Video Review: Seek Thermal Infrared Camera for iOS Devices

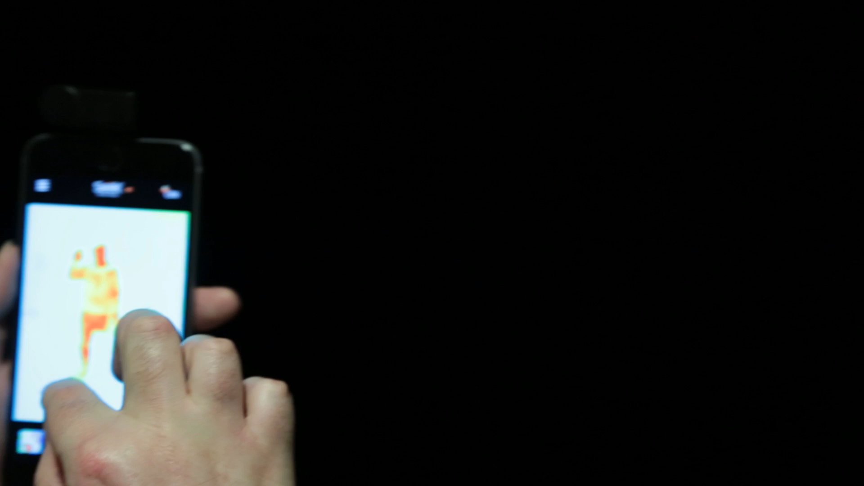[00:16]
you're essentially able to see things that are invisible to the naked eye, and you can even see in the dark, as long as whatever you're looking at is giving off heat.
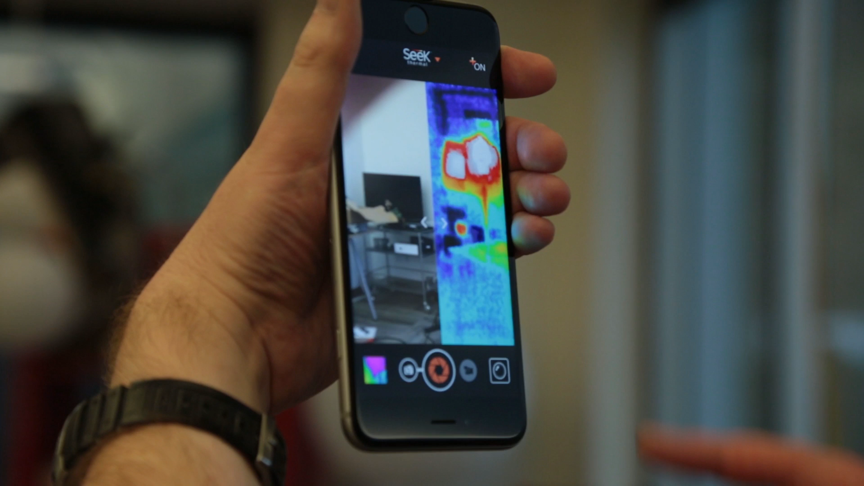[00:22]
As you can see, the resolution isn't terribly high, but it's certainly good enough to identify what you're looking at,
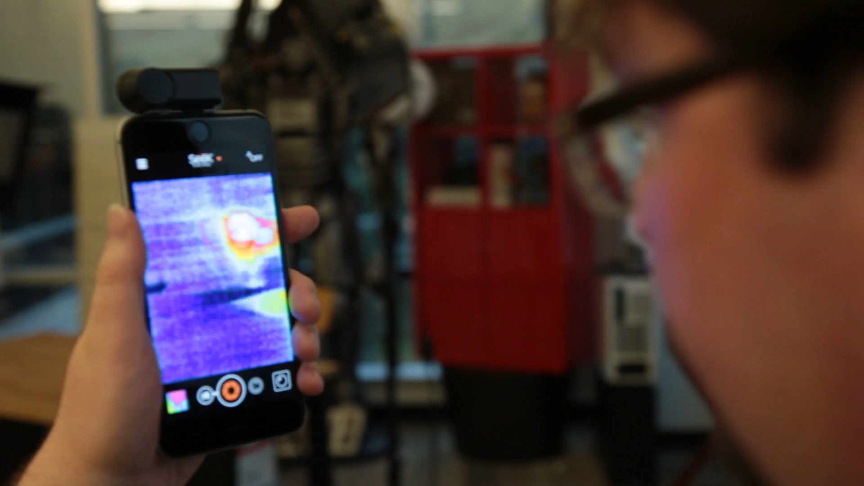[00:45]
Usually infrared cameras cost thousands of dollars, but the suggested price of the Seek Thermal is only about $250,